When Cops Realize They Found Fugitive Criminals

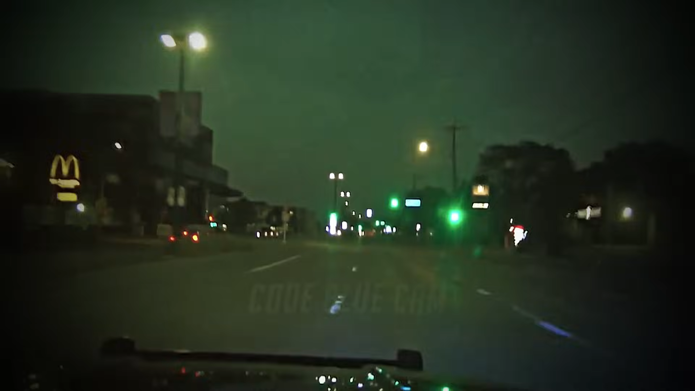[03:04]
An officer tried to deploy it, but Jaquan drove onto the sidewalk to avoid the spikes. Other officers were able to successfully hit Jaquan's vehicle.
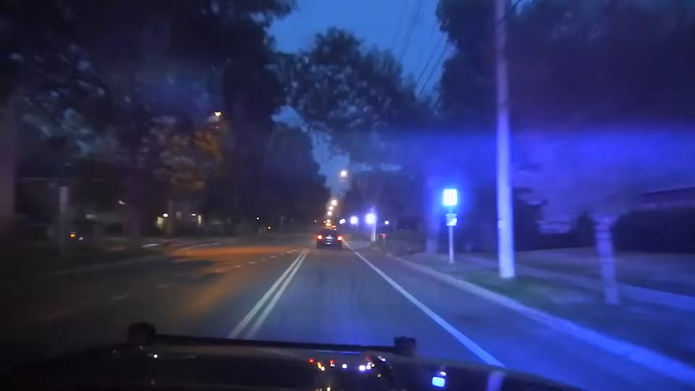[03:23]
we've got spikes approved from the city and from the county. 5 miles an hour of lane traffic approaching park.
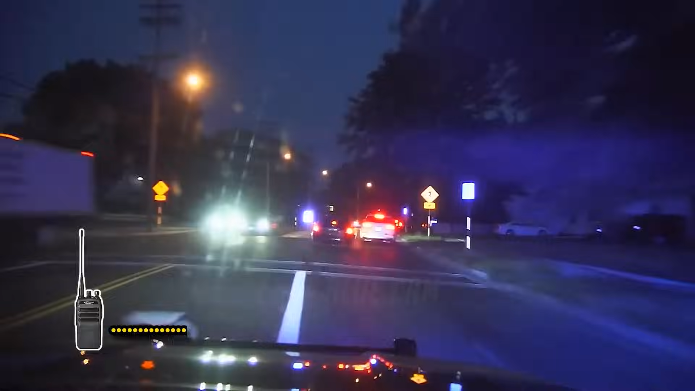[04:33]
Negative, no spikes. No spikes. God, that was close, though. He almost got him on the sidewalk. Yeah. There's another six squad. Sorry, eastbound, wing run. Info for assisting units. Car number one's got a dog in it. If he foot bails, he's getting dogged. We're going to go outbound park. Eugene, call it again.
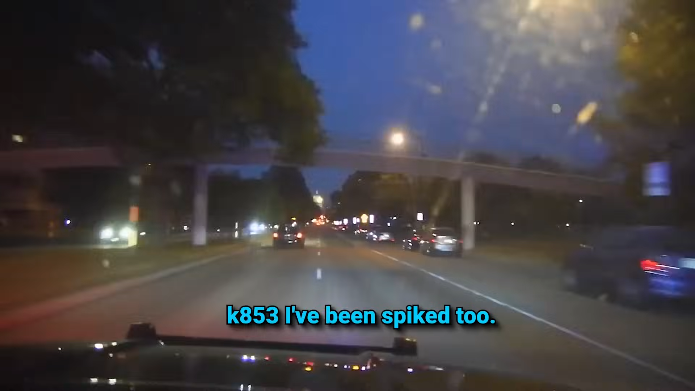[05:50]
I'm going to try and get out ahead of him and slow him down so I don't lose this pursuit. He exited his vehicle while it was still moving and started running on foot. A firearm was also seen in his possession.